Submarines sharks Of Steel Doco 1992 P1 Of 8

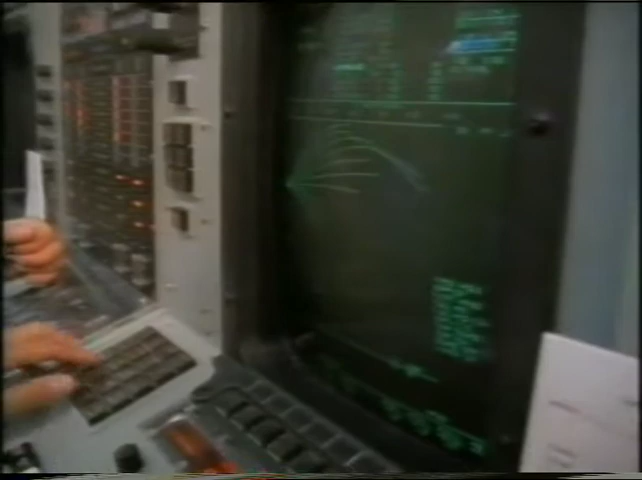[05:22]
very small bearing rate indicating that the contact is either distant or
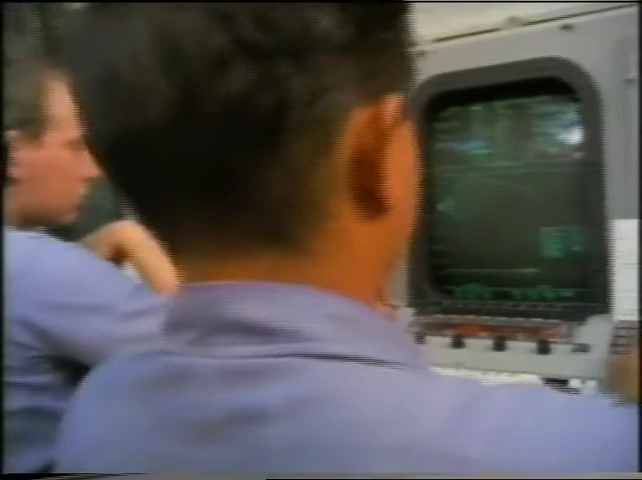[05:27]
that we're on a lead possible over lead line of sight range 10 to